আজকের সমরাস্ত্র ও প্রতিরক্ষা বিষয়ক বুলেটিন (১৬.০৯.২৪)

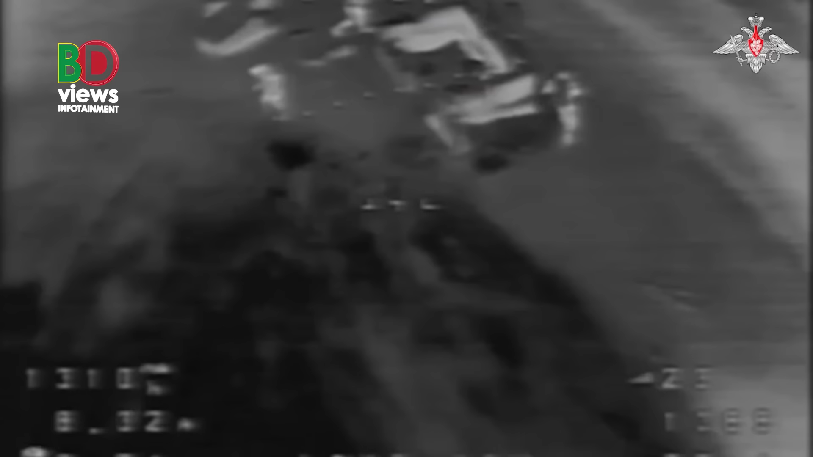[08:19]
जुद्धी बिमान जयघक टांचदेक डजन युक्रेनेर भारी आर्टिलारी सिस्टेम एक शमाइ राशियान एयर डिफेन्सिस्टेम प्रतिहत करेचे
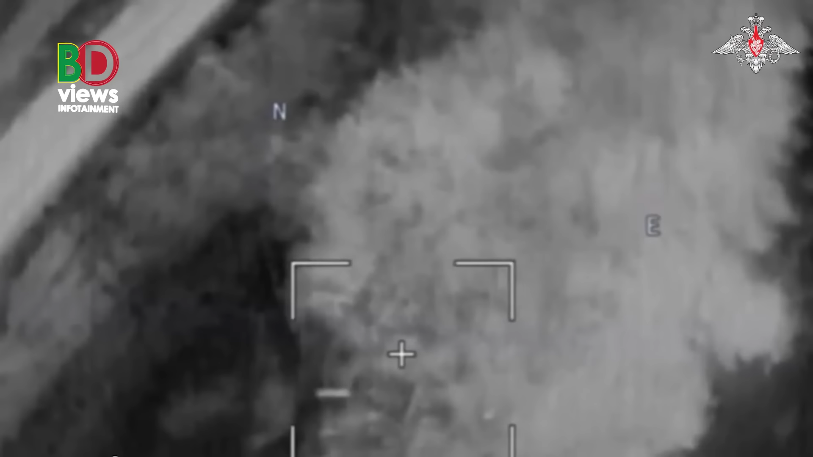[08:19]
जुकत्तरश्टरे तोरी
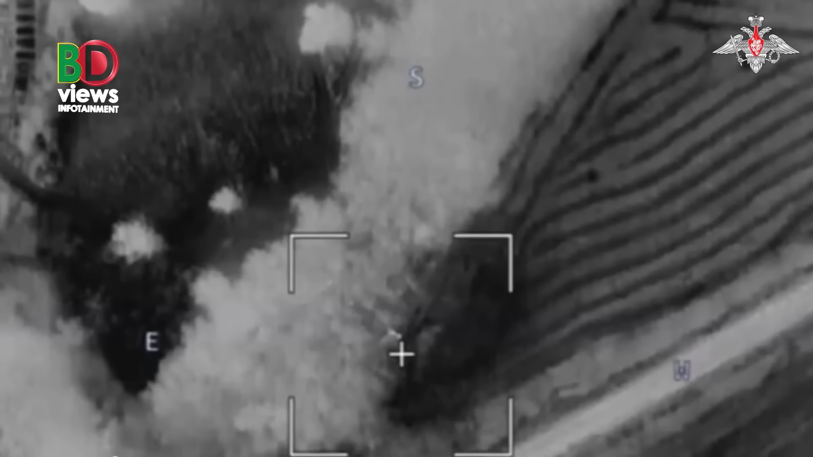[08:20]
हीमार्स मिस草 यह फ्रांसे तोरी सक्तिशाली घाईडेर बोमा राशेर प्रतिरोखा मंत्रोन आलाई बोलेच्छे दुहाजार बाईश्यालेर फेब्रारी मासे जुद्धो शुरूर पर्थेके